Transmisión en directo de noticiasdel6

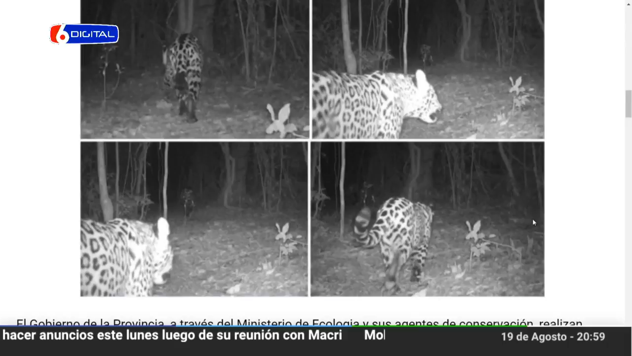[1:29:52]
territorio la mayor cantidad de especies vivas del país muchas de las cuales se hallan presentes en la selva misionera el rey de ese ecosistema es el yagueté monumento nacional es así que gracias a las cámaras trampas que son dispositivos que se activan automáticamente al percibir movimiento de la asociación de guardaparques de misiones y el ministerio de ecología de misiones que están ubicadas en el sendero del parque provincial puerto península cercano a Iguazú en los últimos días se ha logrado registrar una